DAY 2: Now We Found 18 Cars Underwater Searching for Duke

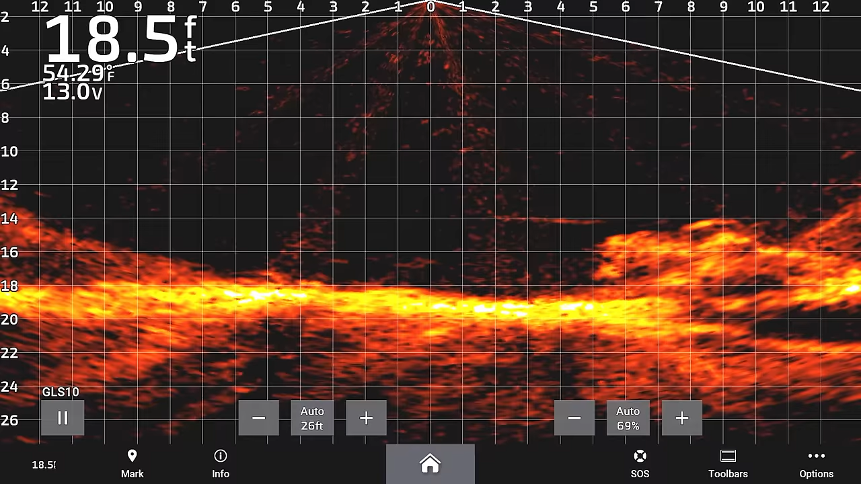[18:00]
On screen: depth 18.5 ft
that's one of the things that we're looking for as we look at it on LiveScope here. The second thing we're looking for is, what do those wheels look like? Can we tell if it's a five-spoke wheel or not? So as it's coming up right here, that's the back of the car. And can we see five spokes on there? Kind of looks like it. Yeah, there's five spokes on there.
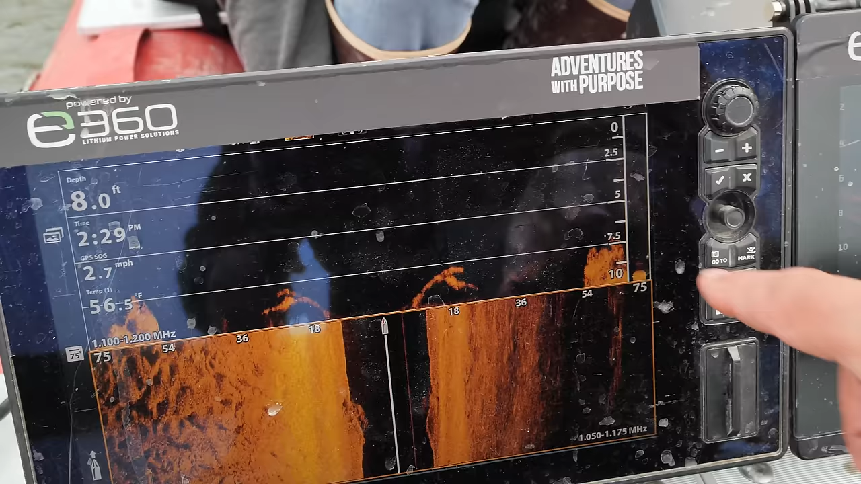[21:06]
On screen: depth 8.0 ft, speed 2.7 mph
And, no, actually it has wheels on it. Oh, it has 5-spoke wheels on it. Like, I'm not kidding.
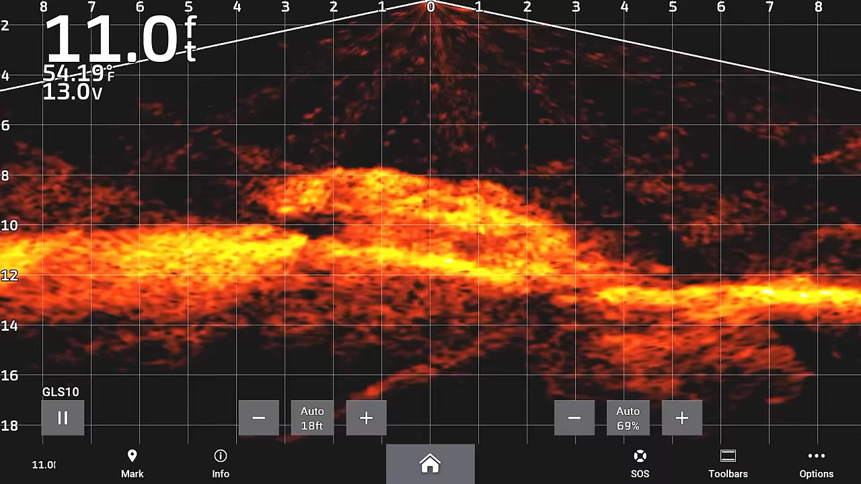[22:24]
On screen: depth 11.0 ft
I'm gonna say a boat, but might be a car.
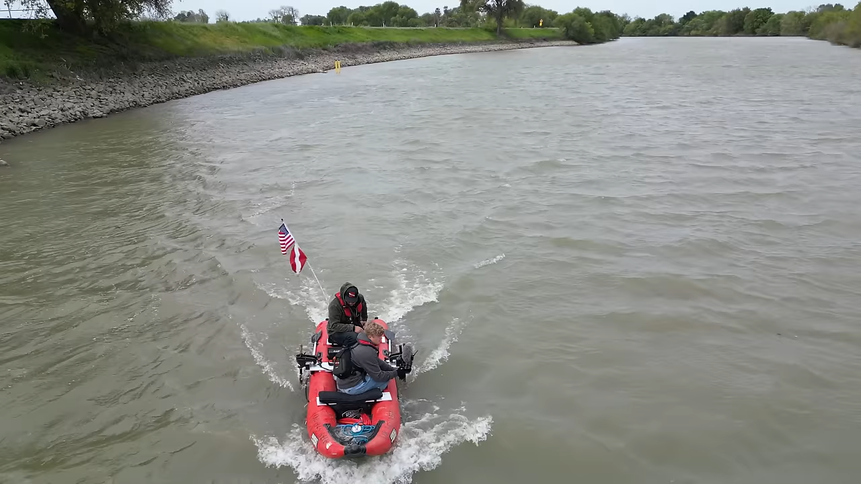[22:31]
Look at that. That looks like a Jeep.
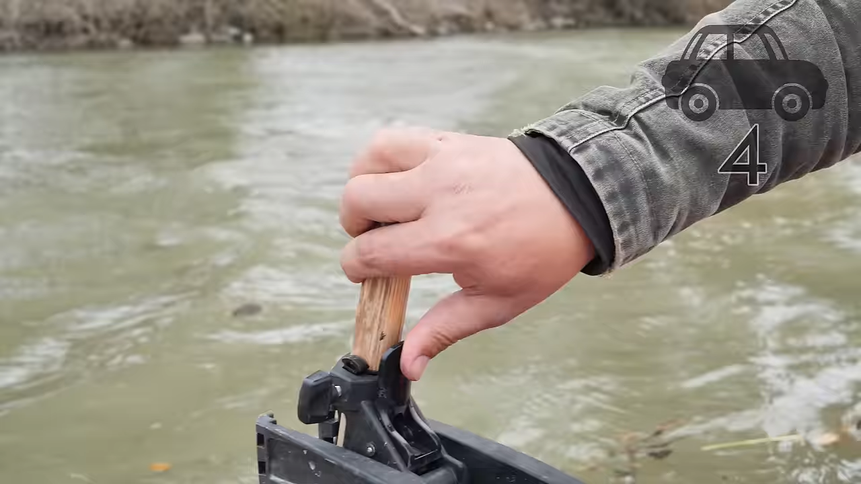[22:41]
Kind of a cool Jeep.
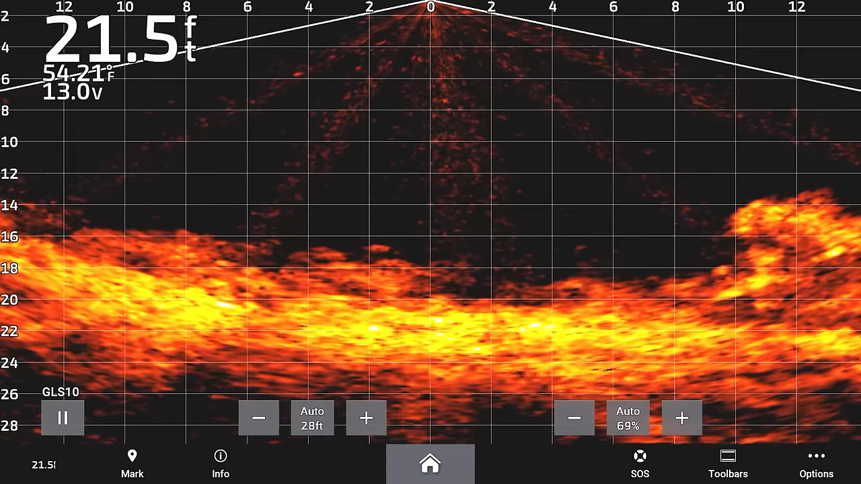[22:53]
On screen: depth 21.5 ft
Yeah, I'm gonna say that's a Jeep. Roll bars, all that fun stuff.
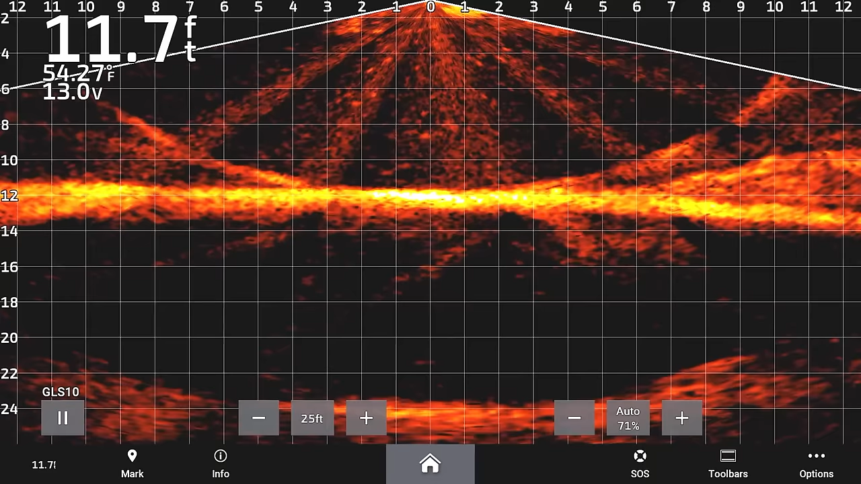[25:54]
On screen: depth 11.7 ft
Has the round curvature we're looking for. I need to get like a good shot on live and then we need to compare it to the Cruze. Kind of goes, it doesn't drop off like the Cruze. Look at it right there. Mirror up at the front. I would say based upon where the mirror is at. So there, there,
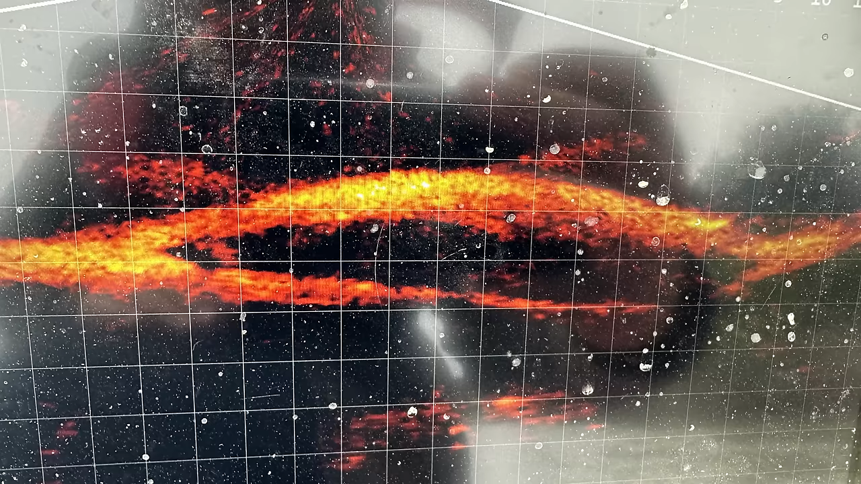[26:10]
there, there.
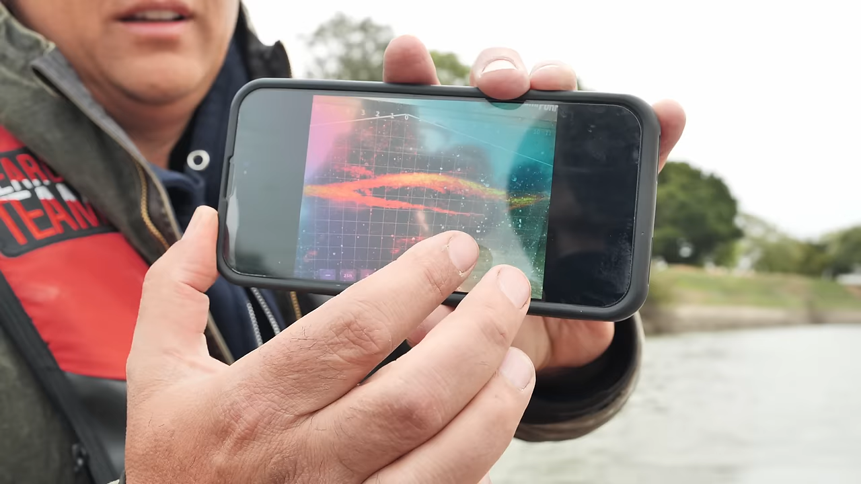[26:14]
I'm gonna say it's not. Would you agree that it's not?
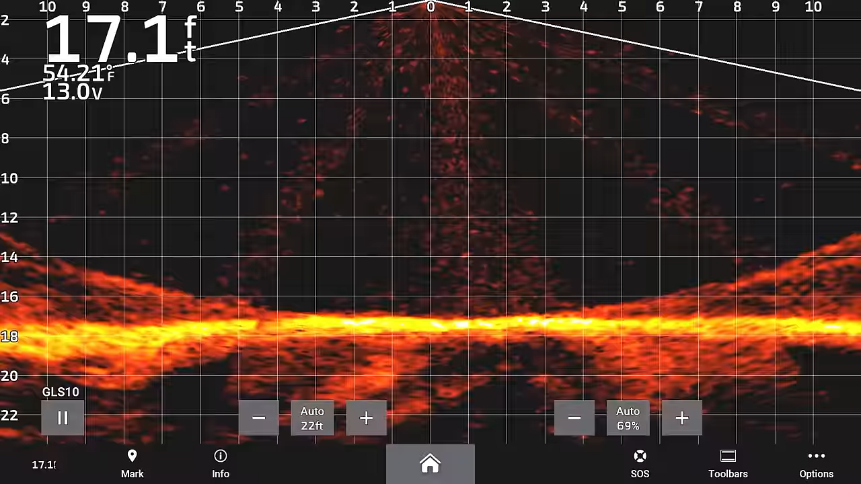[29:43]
On screen: depth 17.1 ft
All right, there you go. That's huge. Yeah. It's like a Suburban. That's 16 feet tall, long.
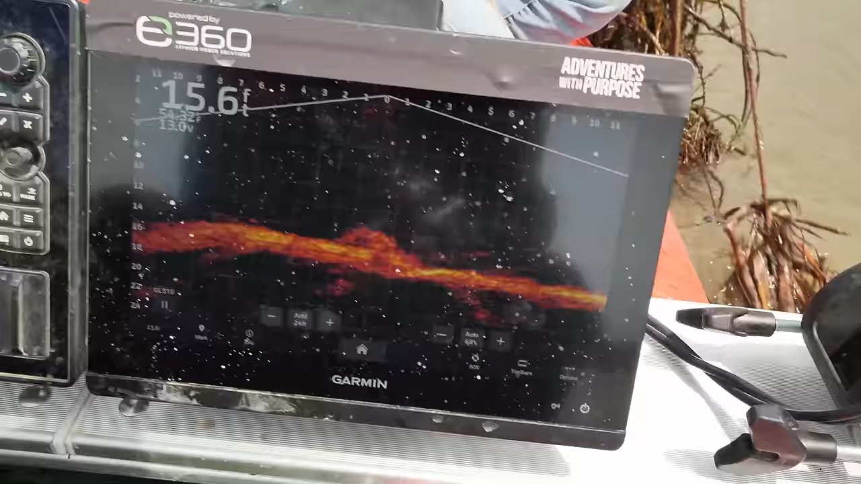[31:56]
And so if it's already attached to the car, that would be incredible. So keep holding it, shake it around.
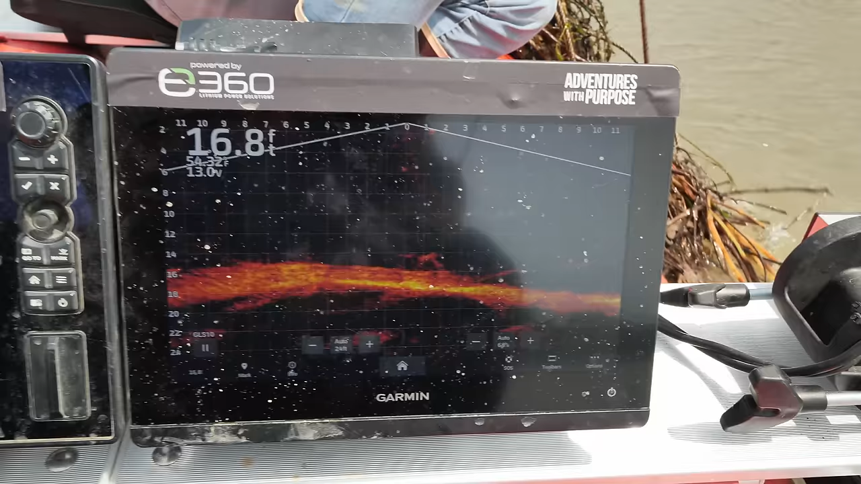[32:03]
On screen: depth 16.8 ft
I wanna see if I can see it on the car.
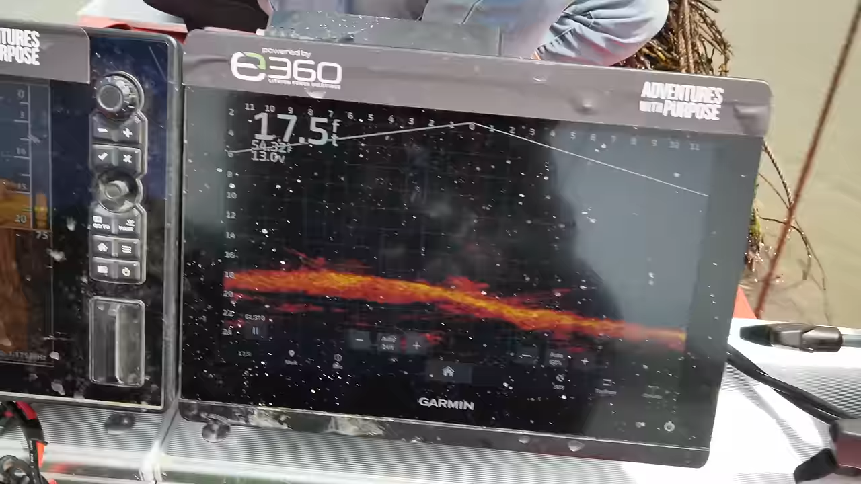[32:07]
I'm gonna back up a little bit. Keep shaking it, keep shaking it, keep shaking it. Okay, that's beautiful.